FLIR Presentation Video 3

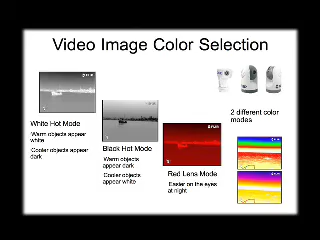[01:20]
And thermal is traditionally, a thermal image, as you see on that screen over there, is traditionally what we call white hot. And that's, you know, everybody knows it is, you know, warmer objects appear lighter in color and cooler objects appear darker in color.
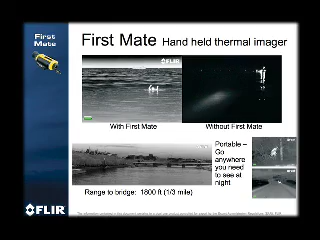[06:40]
And this is some imagery from our handheld camera. Again, you see from just a safety aspect, you know, if you're looking at a camera just for the purpose of, you know, that moment that we all hope never happens where we've got somebody in the water and we can't find them.